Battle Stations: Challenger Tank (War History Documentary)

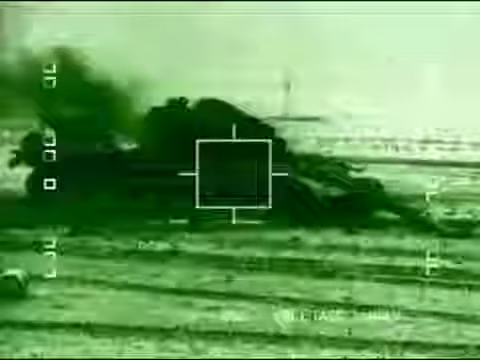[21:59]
You get a very good sort of picture through the level site, normally, of the target itself.
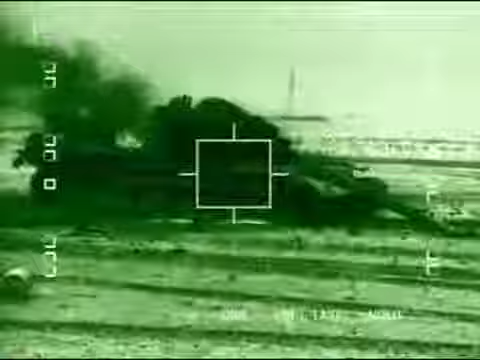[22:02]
The TOGS system was a massive advantage, and allowed the challengers to engage at long range with little risk to themselves.
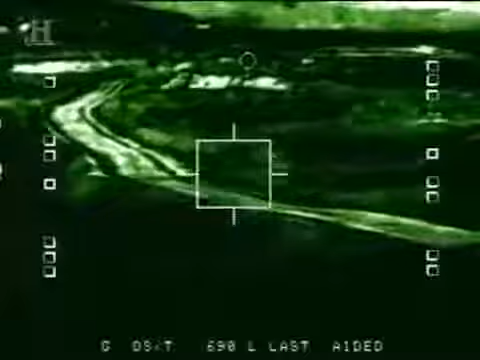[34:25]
They would strike the target, which we've seen through the sights, and maybe after a minute or so,
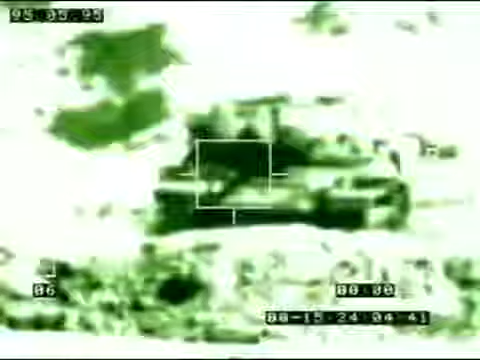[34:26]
the fuel would ignite and the ammunition was on the vehicle and then have a big plume of black smoke. The challengers launched a devastating firestorm.
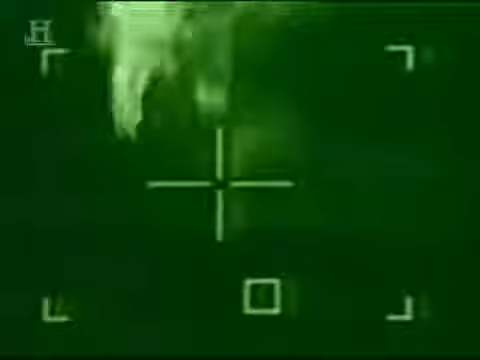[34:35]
Within minutes, 14 Iraqi tanks were destroyed with no British tank losses.